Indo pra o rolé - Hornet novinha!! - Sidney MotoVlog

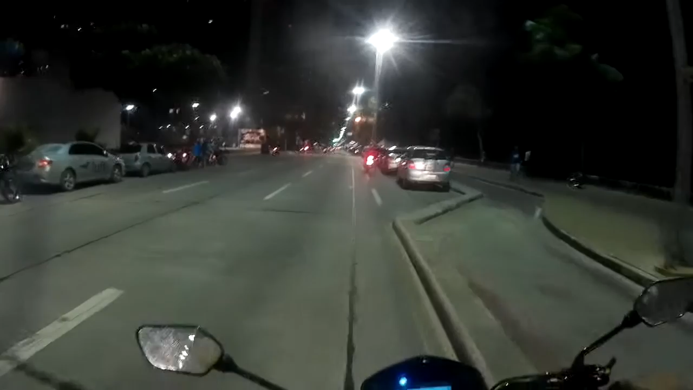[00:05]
a gente vai pra BR-408, vai fazer um bate e volta louco em Pau d'Arco.
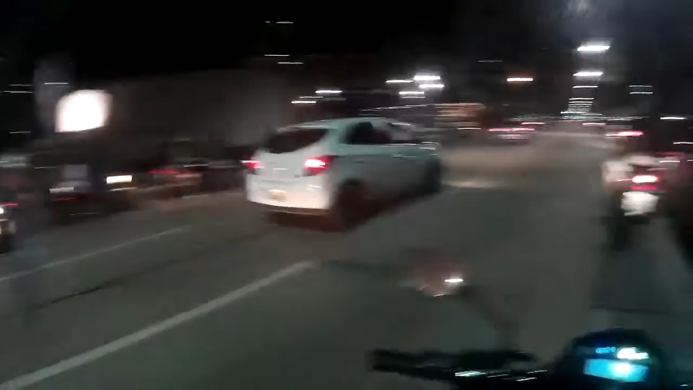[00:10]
Olha aí, ó, até Hornet tá colando na parada, meu irmão.
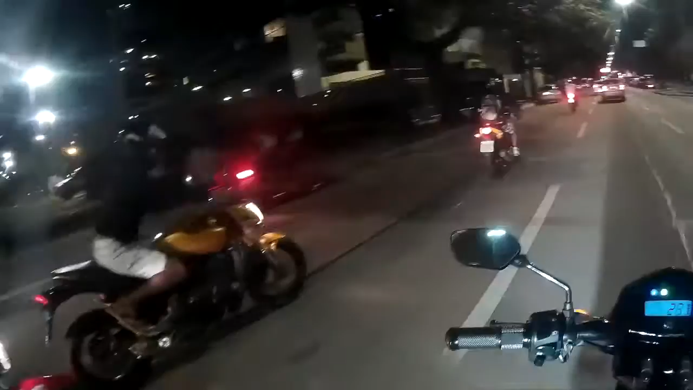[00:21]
Saca aí, ó, Hornetão, é que ano essa Hornet? 2010, velho, nem parece, nova que só o caralho, velho, a moto tomar no cu.
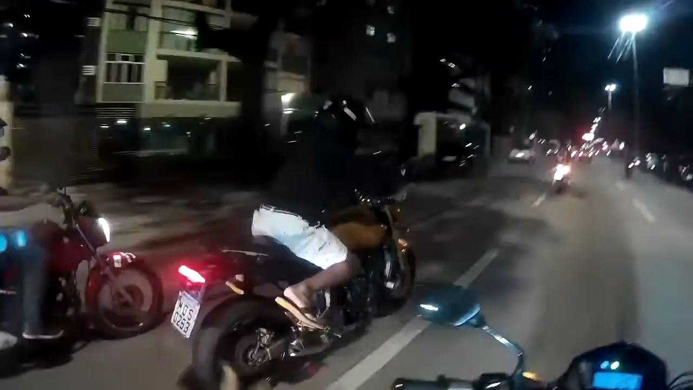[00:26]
É isso aí, agora o rolê é louco.
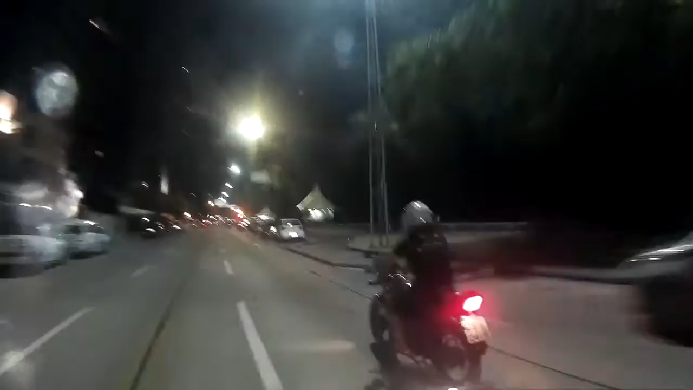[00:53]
Ah, tem graça não, Paulinho. Tem graça não, meu irmão. Olha o RL, vixi Maria! Eita caralho!
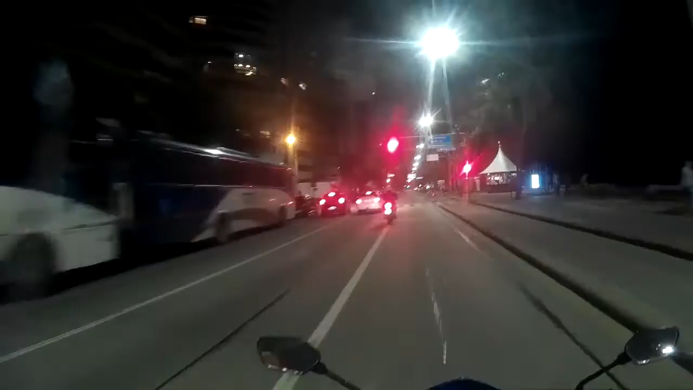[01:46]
Rafa Motovlog aqui, velho, participando do Jolê, esse fresco quase não vem, mano. Chega atrasado do trampo, olha, ei, essa mocinha nem anda, olha o tamanho da coroa.
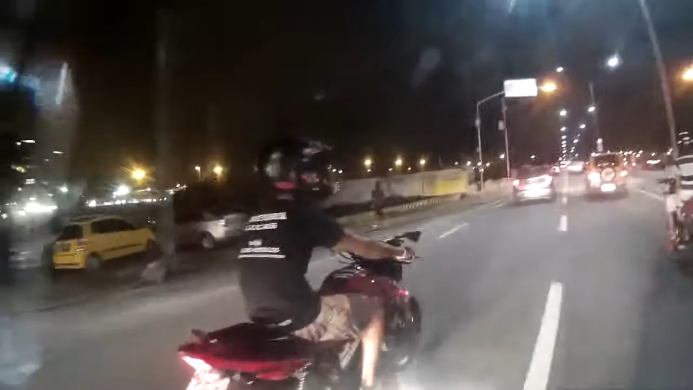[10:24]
Ele deitou na Hornet e caralho foi! Vai-se embora, porra!